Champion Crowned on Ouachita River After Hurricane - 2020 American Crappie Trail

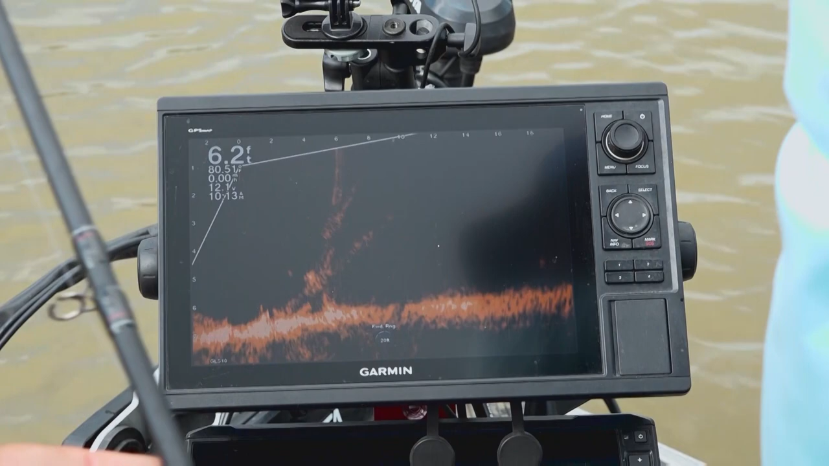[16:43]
On screen: depth 6.2 ft
With this live scope, I mean, you see everything that's going on.
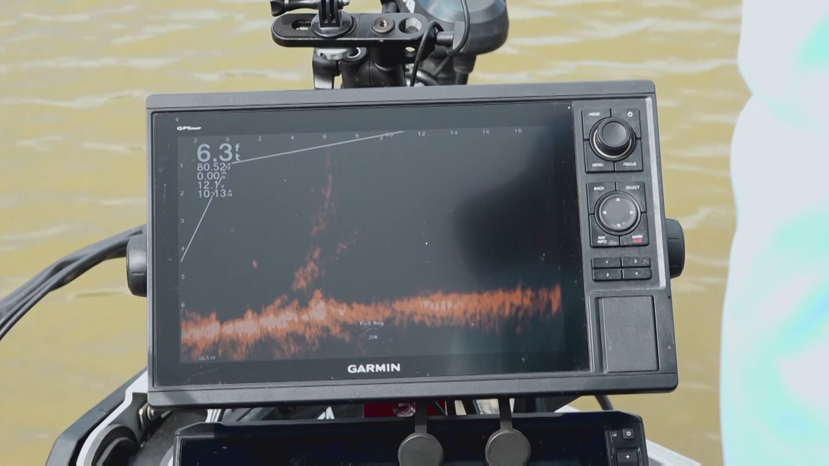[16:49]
On screen: depth 6.3 ft
You see when a fish is running away from you, and we kind of can tell what size it is. Sometimes they'll fool you. You know, we're fishing, in this cut, it's five to seven.
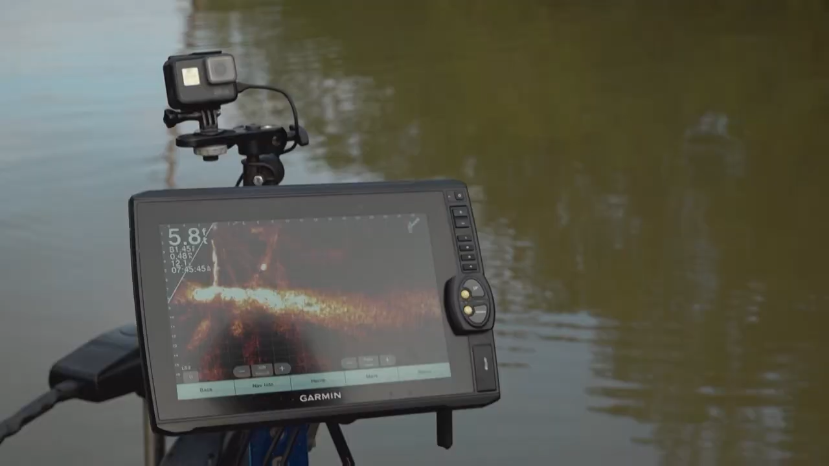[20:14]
And my big one's getting away.
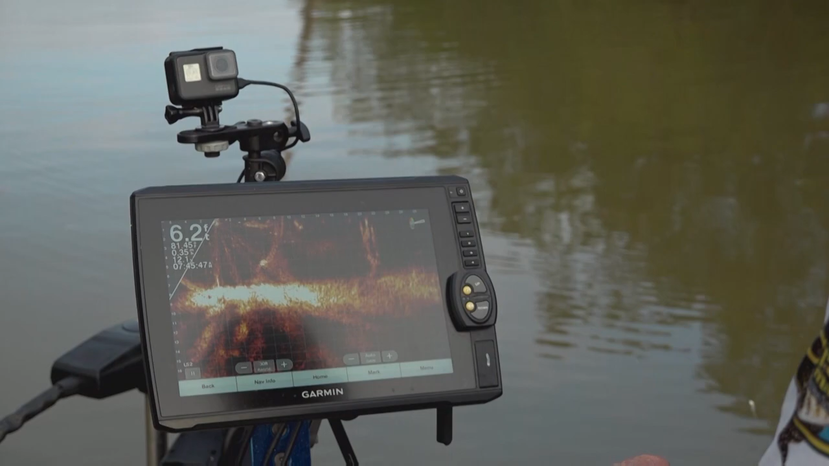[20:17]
Oh, there's an even bigger one stuck on that tree. Here he comes. Got him. Another good one.